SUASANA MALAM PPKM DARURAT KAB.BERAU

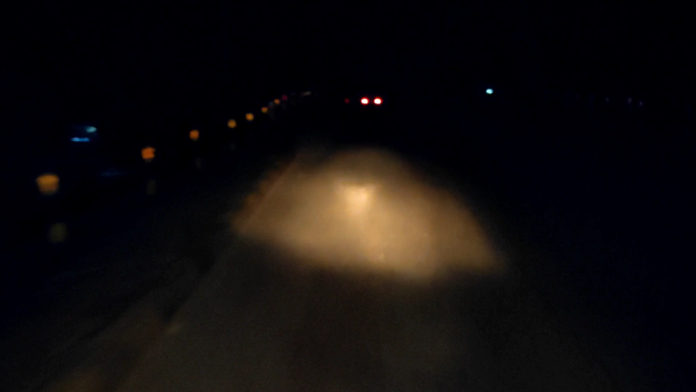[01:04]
penyebrangan jembatan gantung ya yang arah dari haji 1-1 untuk ke Sambaliung ini
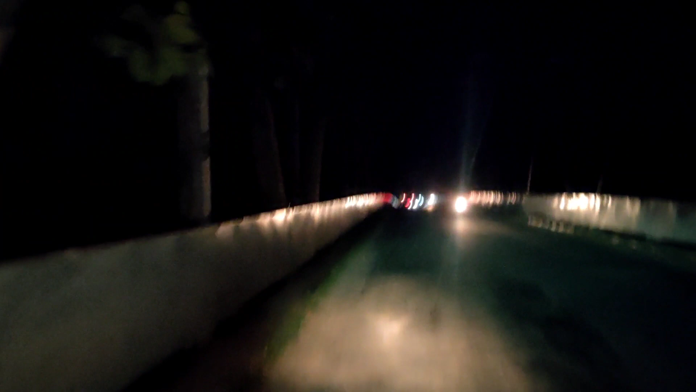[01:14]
lampunya padam ya dipadamkan saya terus sengaja atau enggak ngajelah selama PPKM ini berlangsung lampunya ini padam teman-teman jadi teman-teman yang ada di wilayah berau harusnya untuk warga Sambaliung harus berhati-hati jembatan gantung ini karena banyak sekali lubang-lubang ya teman-teman
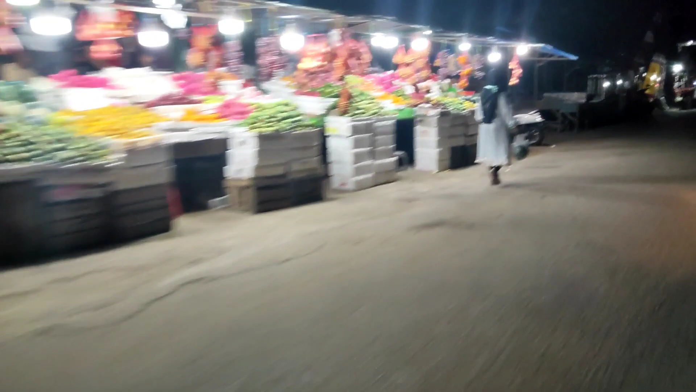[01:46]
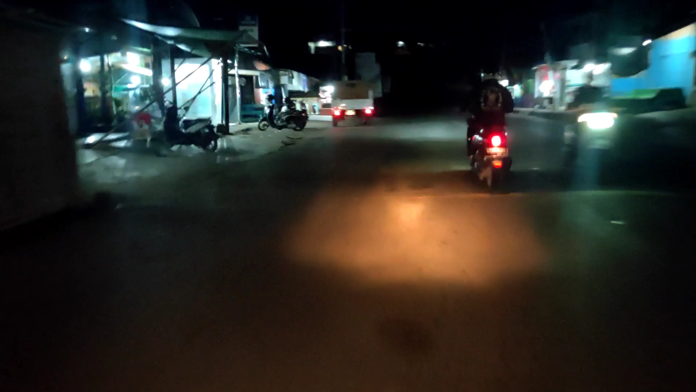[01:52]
nah ini arah saya pulang rumah ya teman-teman ini jam
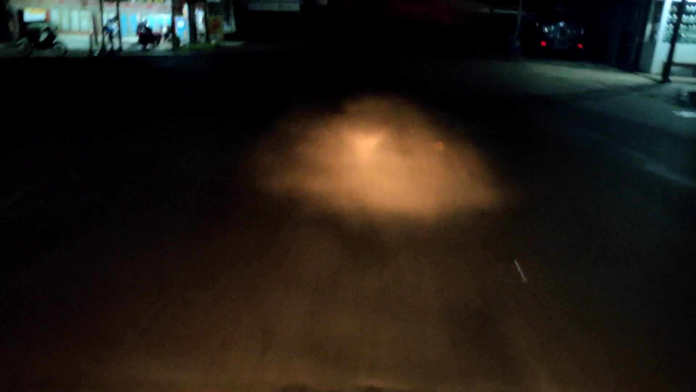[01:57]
11 lewat 5 menit ya baik teman-teman demikian yang bisa saya sampaikan ya dengan perpanjangnya perpanjangnya di perpanjangnya PPKM ini keadaan dan situasi wilayah tanjur dan Sambaliung ini
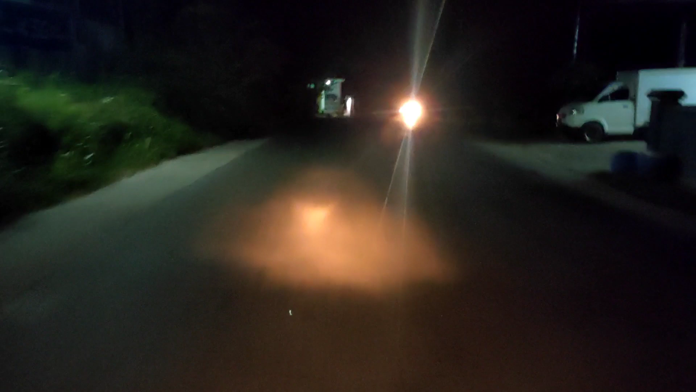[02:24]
sepi ya teman-teman tidak seperti hari-hari biasanya sebelum PPKM ini berlangsung masih banyak aja Biasanya orang jualan pada suami jembat